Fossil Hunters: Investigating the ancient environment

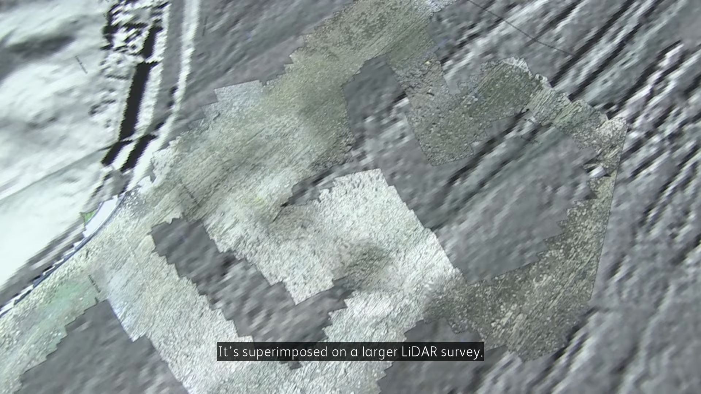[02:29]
We can see the high resolution photographs that were taken by the hexacopter survey.